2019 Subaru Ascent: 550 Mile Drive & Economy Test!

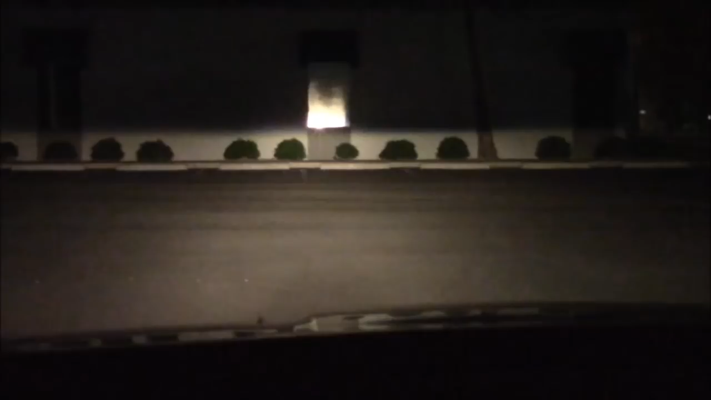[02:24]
Here we have the low beams on a wall 100 feet away. Good height. Not the brightest light I've ever seen, but more than adequate. Go to high beam.
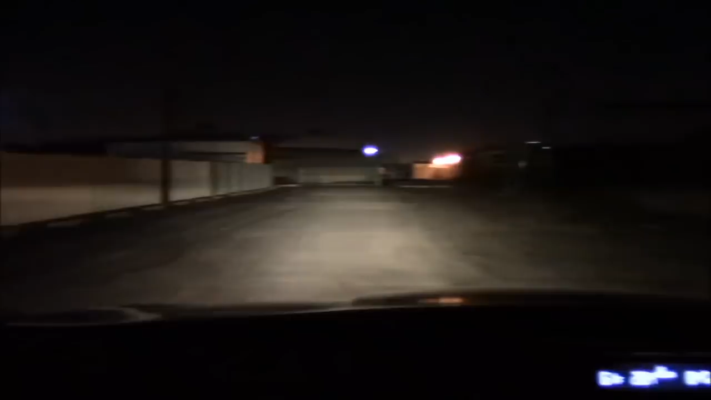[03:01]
Good wide spread. Rather bright. Good low beam. Barely reaches out. More than adequate for city use, I would say. No complaints.